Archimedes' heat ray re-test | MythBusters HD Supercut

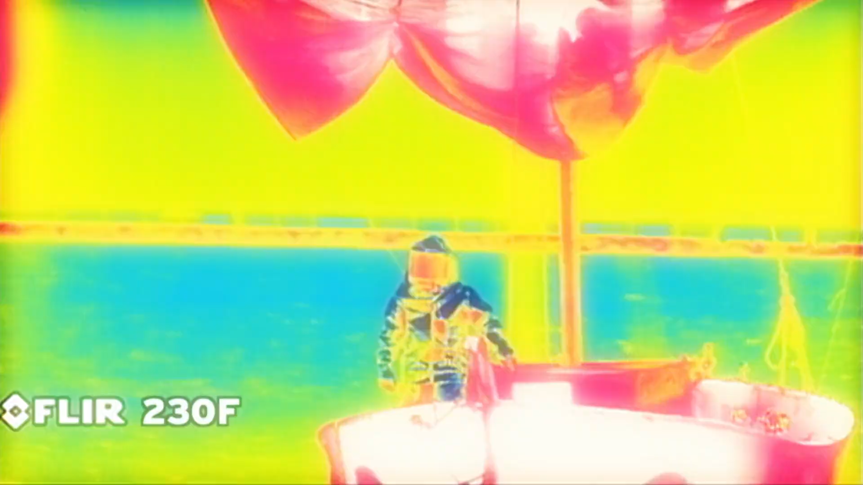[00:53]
at 230 degrees that's a long way off.
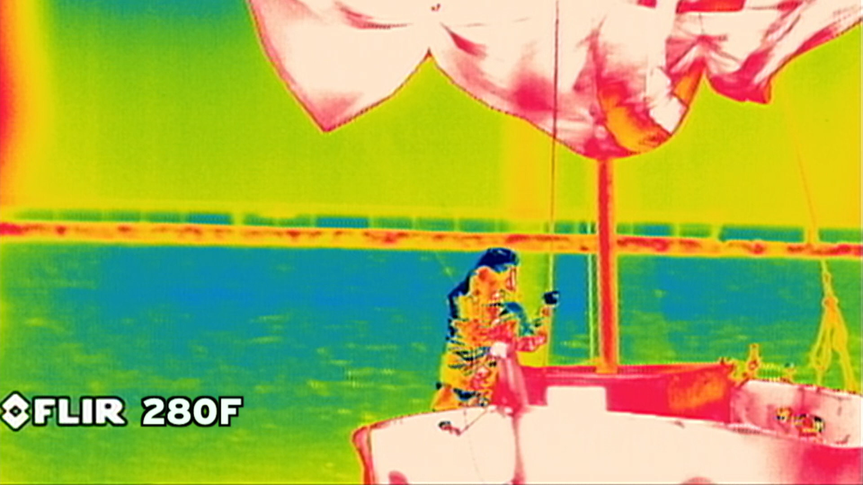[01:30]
it's still 130 off a sail ignition.